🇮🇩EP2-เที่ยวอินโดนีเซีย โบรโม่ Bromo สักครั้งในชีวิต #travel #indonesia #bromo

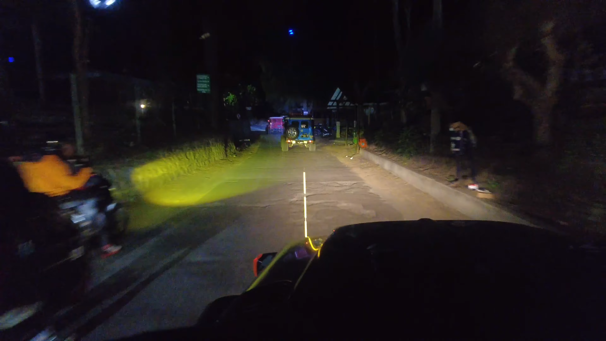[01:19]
ทุกคนโอเคไหม โอเคตูสภาพนะครับนี่ พรีมพักตี 2 ขึ้นเห็นสภาพเป็นไงล่ะอันสภาพสุดชีพ
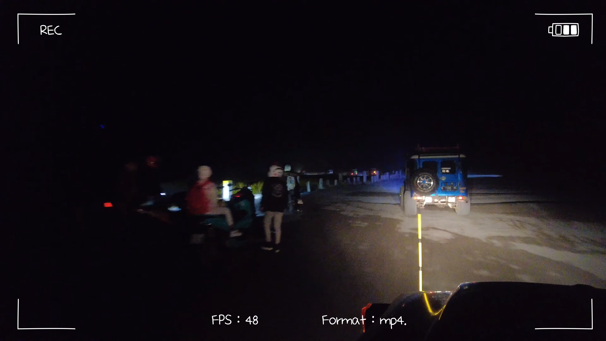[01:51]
ู่ทะเลไซฟ์ด้านล่างและพาเราสิ้งไปละ ๆ karenaผมเชื่อไปขึ้นเขาอีก 1 ลูก ระห่างทางไม่ต้องก
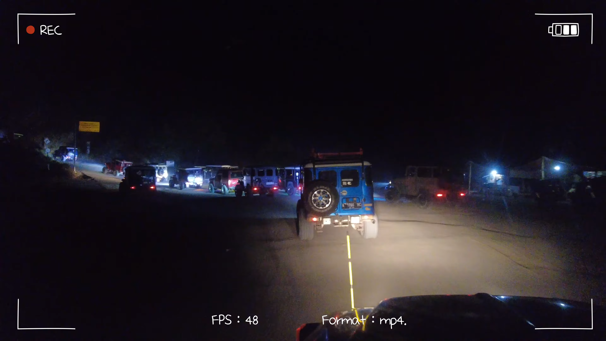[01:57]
ลัวนะครับprofitsเพราะ เพื่อนเราเยอะมากซึ่งดูได้จาก คลิปว่า เยอะขนาด ihtจริง ๆ ผม Competition มัน Jack ๆ เค้าแอบ
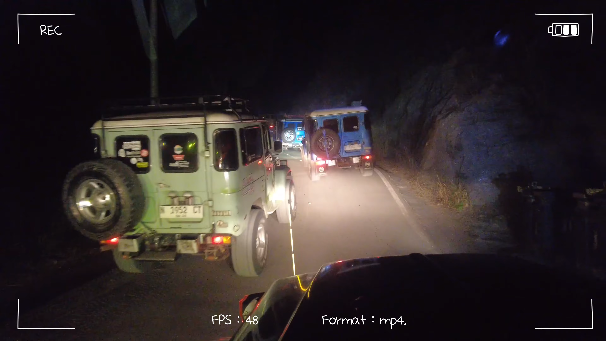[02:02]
สงกส образ ว่ารถ จิ้ป guided- updatesมาจากเหนื่อยกัน ที่เยอะมาก לפ่านทะเลซายมาไม่านนาน แล้ว Uhhเยอะ
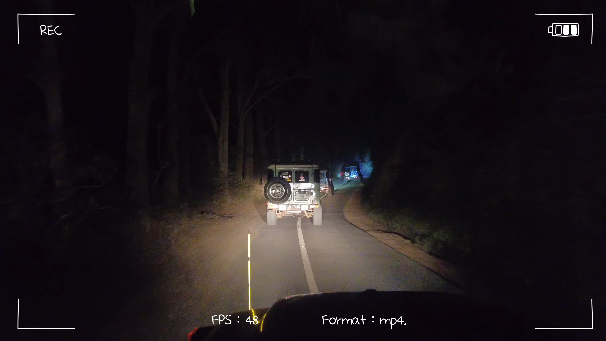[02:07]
มาก เห็นที่เขา เห็นวุเขารูกเล็ก ๆ นะครับผมไม่ค่อยชันเท่าไหร่นะครับ แต่โค้งเยอะมากแล้วก็มือตึดตือ
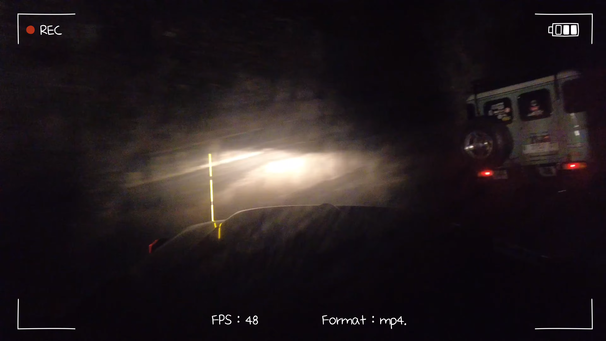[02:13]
เลยนะครับ ไม่เห็นยูไม่เห็นอะไรเลยมีกับไฟรถ Jeep ขึ้นมาไม่นานนะครับแล้วก็เริ่มเจอเพื่อนเยอะมากขึ้นมา
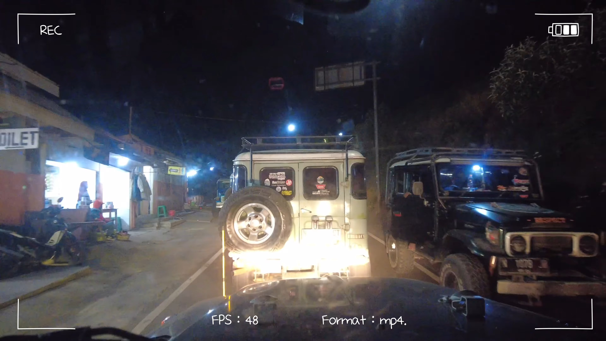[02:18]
กขึ้นนะครับแล้วก็จะมีร้านขา แล้วก็เริ่มมีรถจอดข้างทางแล้วนะครับแต่ของเราไปต่อนะครับ ผม
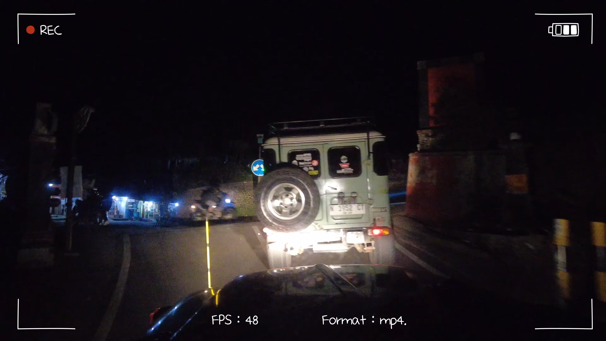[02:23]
ยังไม่ถึงจุดหมายไปทางที่เราต้องการจะไปถึงนะครับ
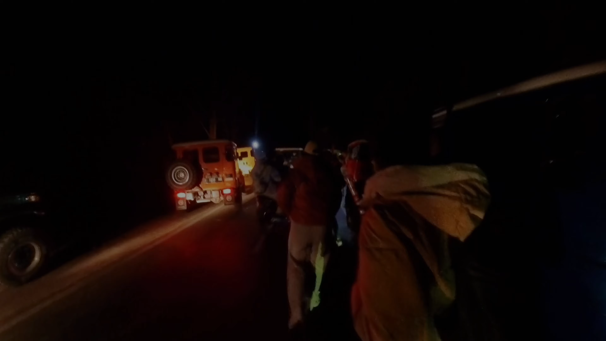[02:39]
ไปต่อไม่ได้เราจอดข้างๆ รถติด ไม่ได้แล้ว ไม่มีที่ไปแล้ว
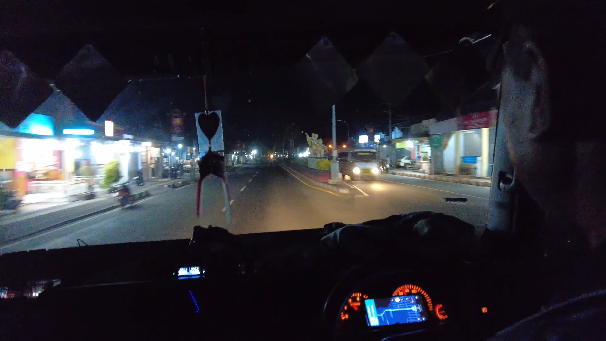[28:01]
ทางต่อนะครับผมโดยระยะทางจากท่าเรือไปที่ที่ที่พักในเมืองบารีของเราระยะทาง 135
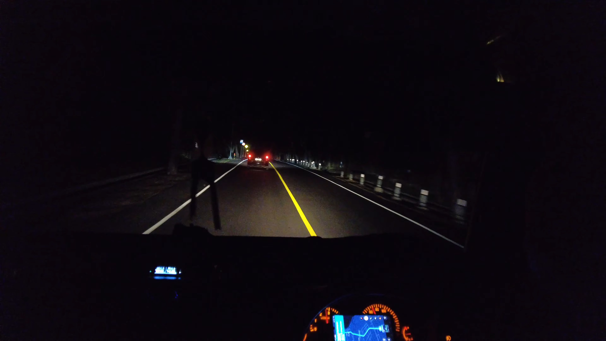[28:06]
กิโลถนนเมือตกตือตลอดทางเลยนะครับก่อนนี้เราก็มาถึงแล้วนะครับ ที่